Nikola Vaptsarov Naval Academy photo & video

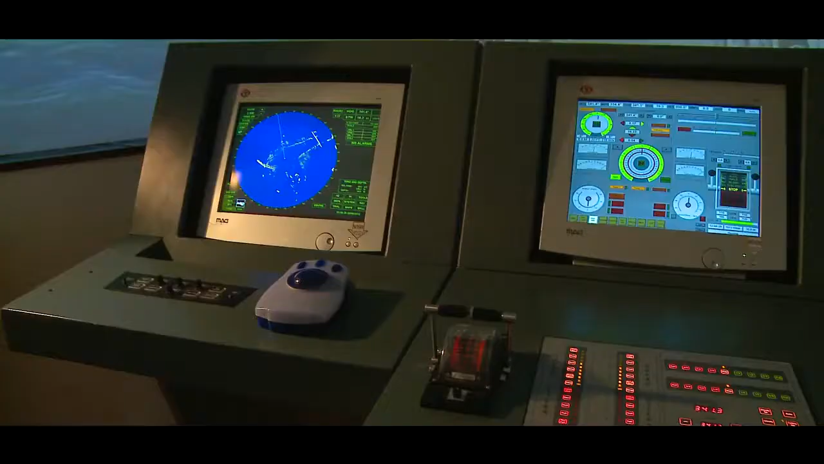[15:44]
We have here three displays. This one is the radar.